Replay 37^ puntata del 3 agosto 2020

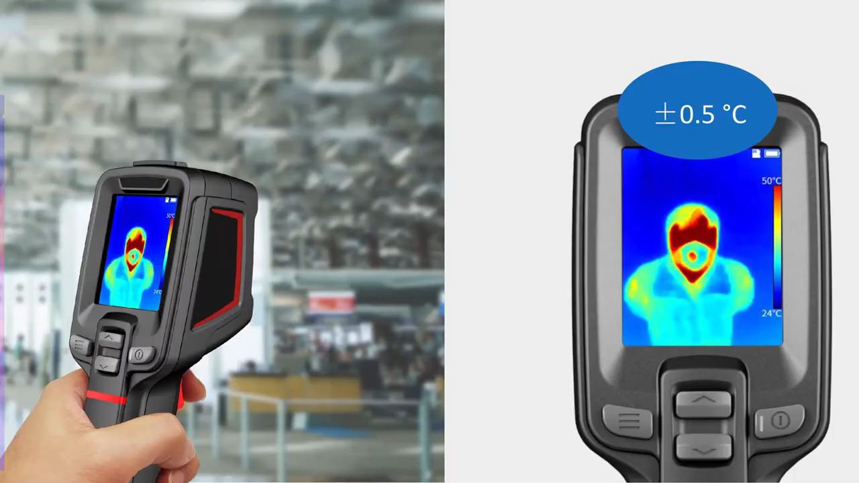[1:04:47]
On screen: scale top 50°C, scale bottom 24°C
covid-19 telecamere a riconoscimento facciale e rilevazione temperatura contatta il 328 899 97